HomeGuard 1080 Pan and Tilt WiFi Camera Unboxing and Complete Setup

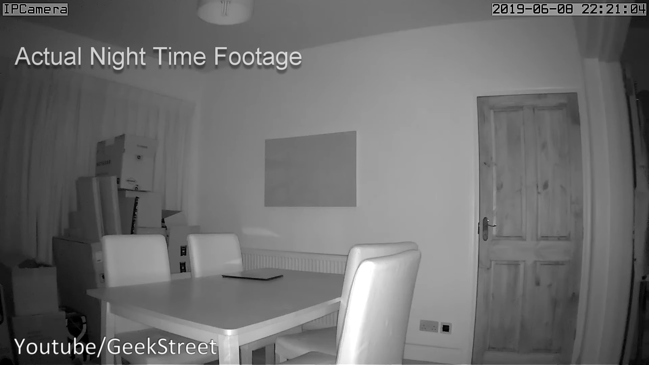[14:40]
okay so now it's the evening and this is light vision on the camera completely pitch dark in the room at the moment and I'll see if I can come across to see the quality of the image it's fairly clear really is a good picture quality in light vision mode